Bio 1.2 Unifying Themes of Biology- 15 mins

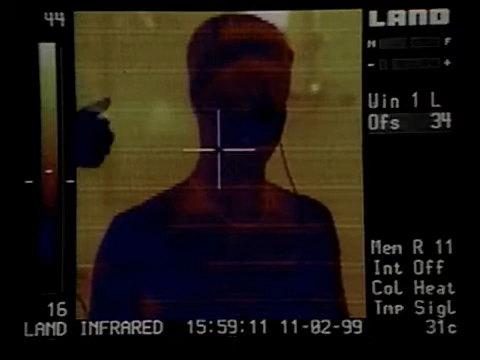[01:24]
Warmer skin areas appear orange. The ear and the skin probes are again connected to thermometer displays,
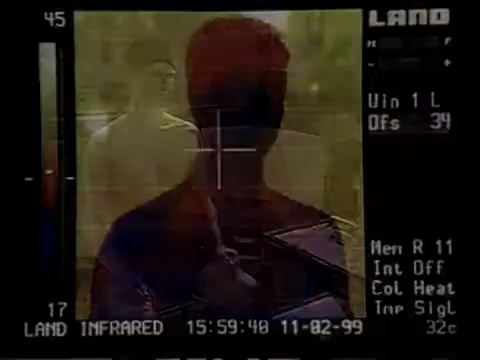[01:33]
and soon the effects of the high room temperature become visible.
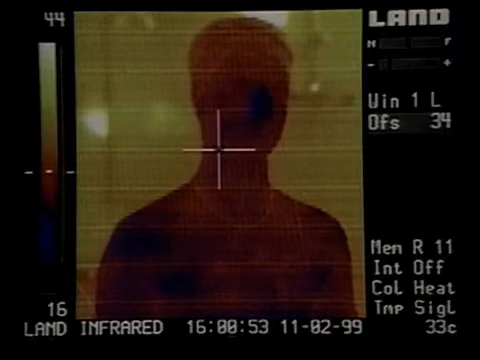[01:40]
Jim's skin is looking mostly orange as its temperature increases.
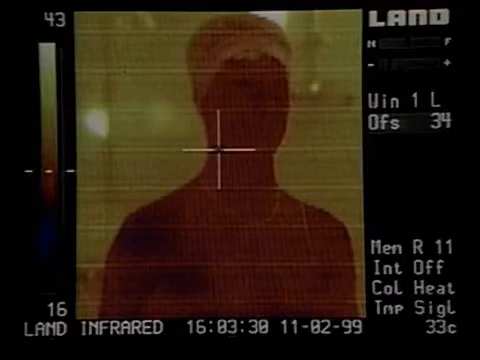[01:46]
After just four minutes, it's already increased 5 degrees to 36 degrees Celsius.
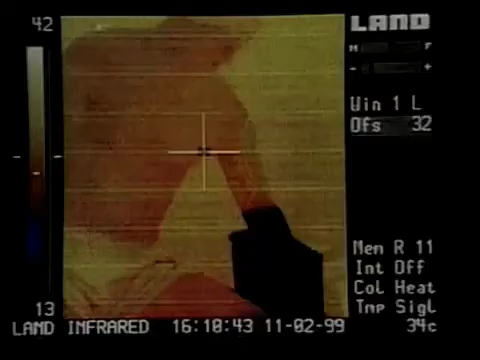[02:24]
Although Jim's arm is thoroughly chilled, will his core temperature change significantly?